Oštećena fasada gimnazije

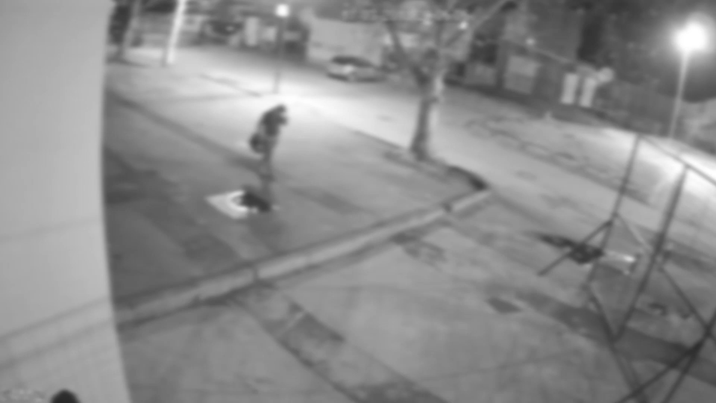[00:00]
U subotu u večernjim časovima za sada nepoznati počinioci ispisali su grafite na fasadi zgrade Obrenovačke gimnazije. Dva NN lica su preskočila ogradu,
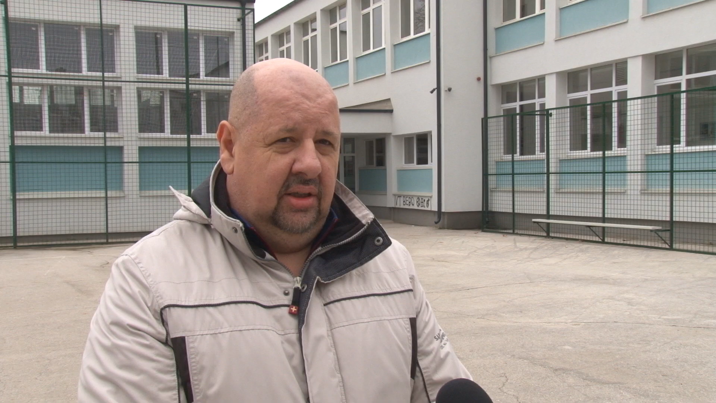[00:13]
ušla u dvorište gimnazije Obrenovcu i kao što vidite išarale su zidove,
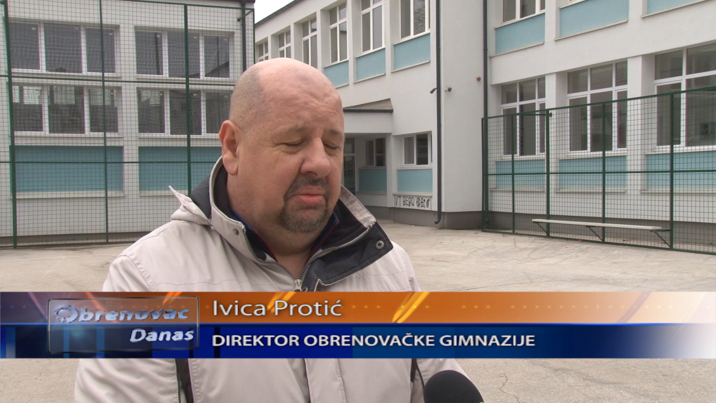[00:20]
neke neprikladne crteže su crtali, pisali su neke stvari koje nisu za mesto. I ono što hoću da kažem,
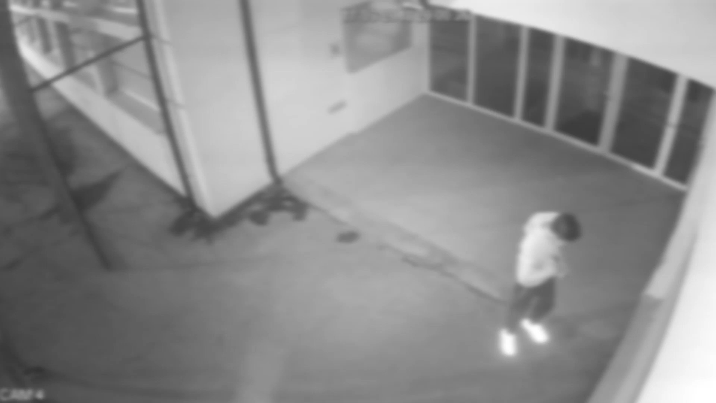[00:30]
svi koji ovo radi moraju da znaju da naša škola i uglavnom škole u Obrenovcu raspolažu sa odličnim videonadzorom, sa alarmnim sistemima, sve ovo što je urađeno je snimljeno, sam materijal koji je snimljen predati je policiji i javno tužilaštu će biti predat, tako da ta NN lica će krivično odgovarati za ono što su uradili.